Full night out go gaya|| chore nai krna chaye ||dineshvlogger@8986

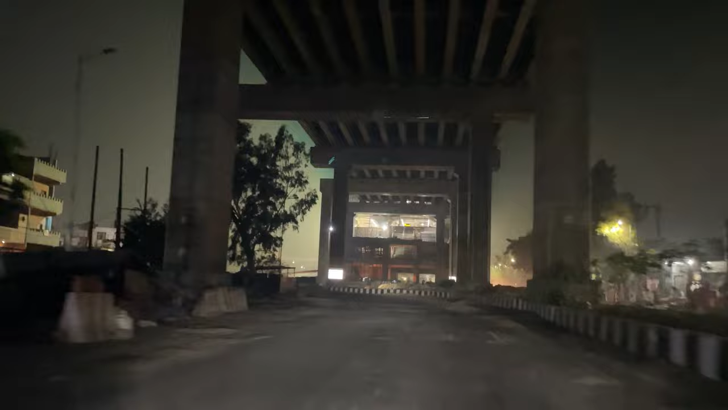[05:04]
भाई लाइट कितनी तेज है भाई साहब, दूर से दिखाई दे रही है भाई दूर से। अरे भाई साहब देखो भाई, इंडियन फ्लैग वाली लाइट जल रही है, पता नहीं कैमरे में पता लग रहा है नहीं लग रहा है।
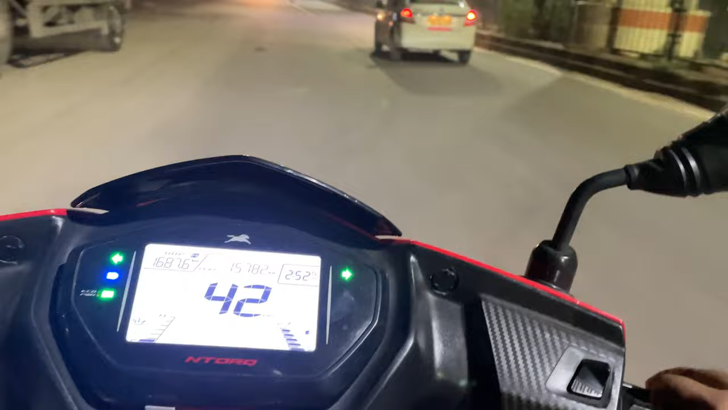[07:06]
भाई ये आ गए हम दिलशाद गार्डन।
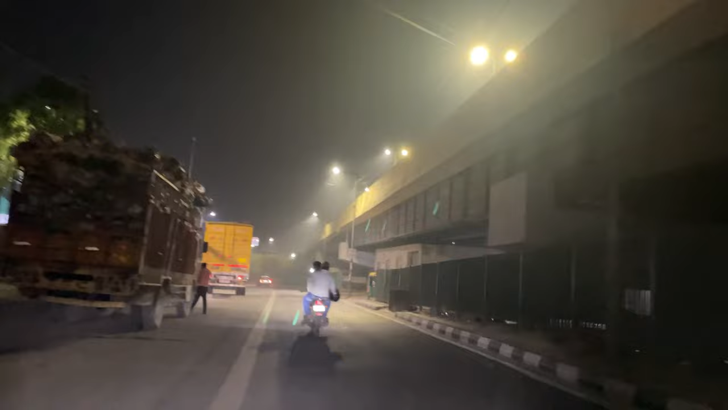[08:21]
तो गाइस यहाँ पे थोड़ी रोशनी ज़्यादा है तो यहीं रोक लेते हैं, आई थिंक ये सीएनजी पंप ही है,
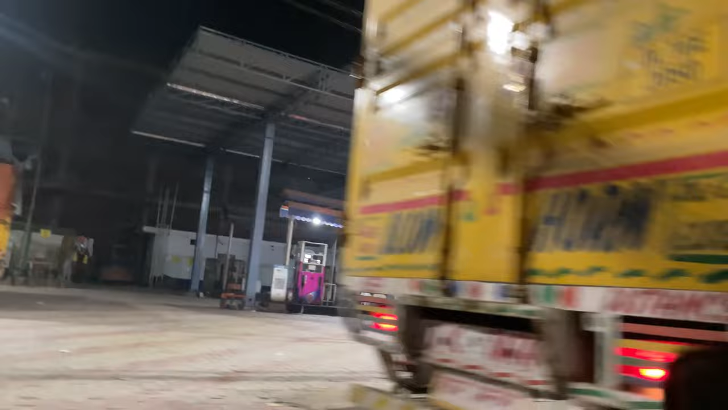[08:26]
तो यहाँ रोक लेते हैं, करते हैं भाई का वेट।
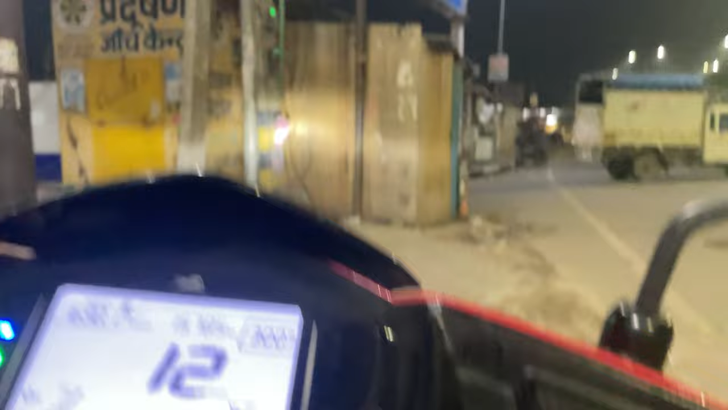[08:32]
तो गाइस हम दिलशाद गार्डन के फ्लाईओवर के डाउन एरिया में बैठ के वेट कर रहे हैं कब बस आएगी और हम कब बड़े भाई को पिक करेंगे।